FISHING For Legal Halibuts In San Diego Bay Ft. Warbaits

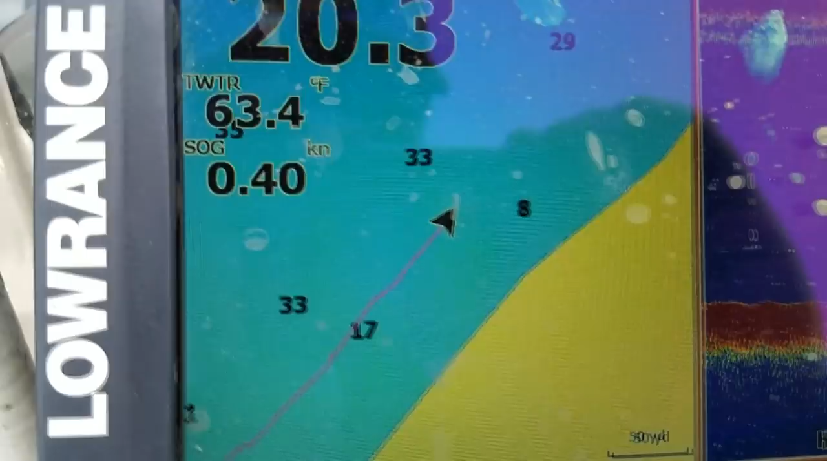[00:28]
On screen: water 63.4°F, speed 0.40 kn
and drop offs the tides are in our favor coming from low
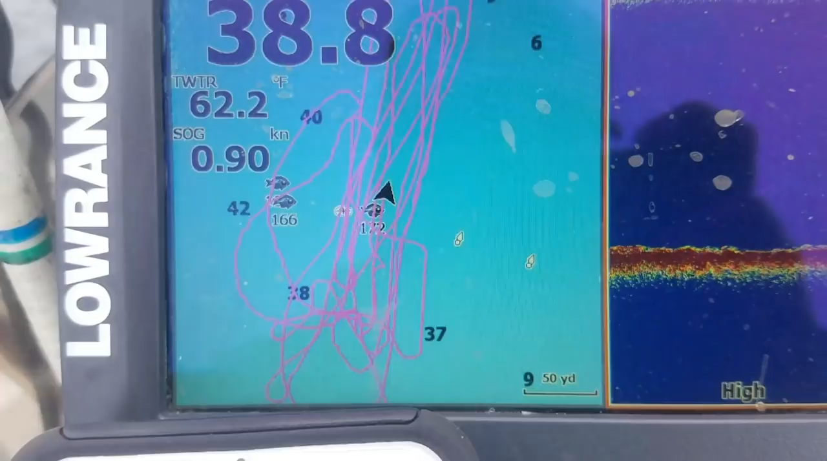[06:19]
On screen: water 62.2°F, speed 0.90 kn
in about 30 to 40 feet of water we wanted to change scenario and target drop offs
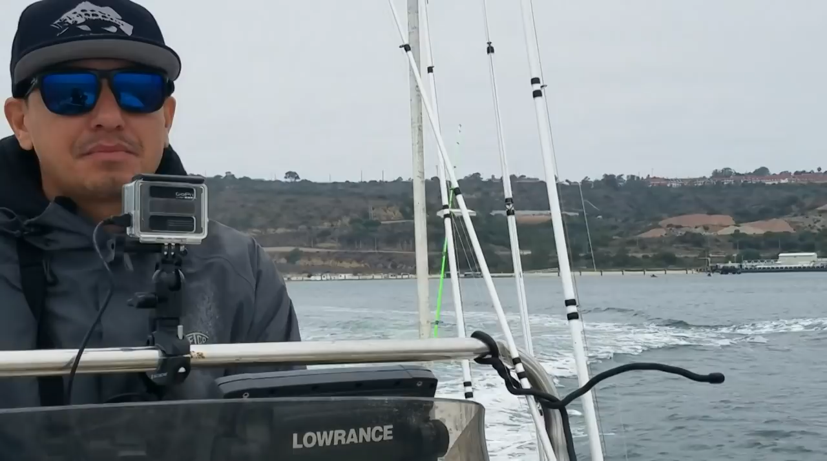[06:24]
so as you can see in this depth finder we were fishing in between 30 feet and eight feet
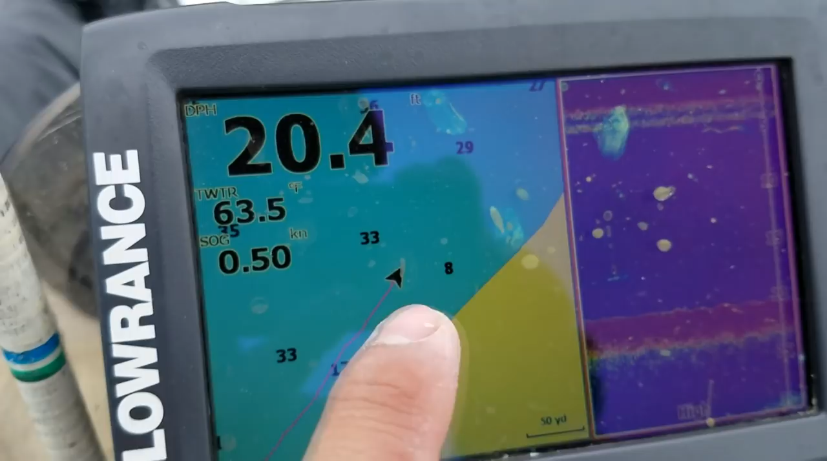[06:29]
On screen: depth 20.4 ft, water 63.5°F, speed 0.50 kn
of water hoping that the halibut's were in the step fishing at this drop off afrin gets a hookup dude this is the one oh it's ali dude here
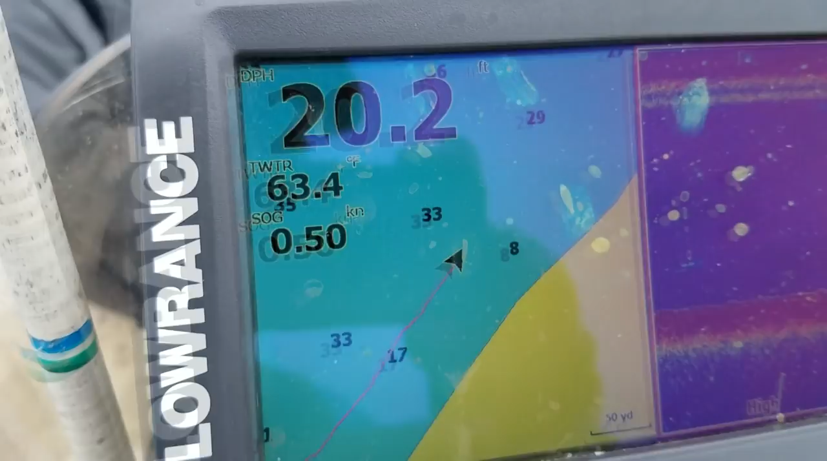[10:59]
On screen: depth 20.2 ft, water 63.4°F, speed 0.50 kn
drop-offs to hope to catch more halibut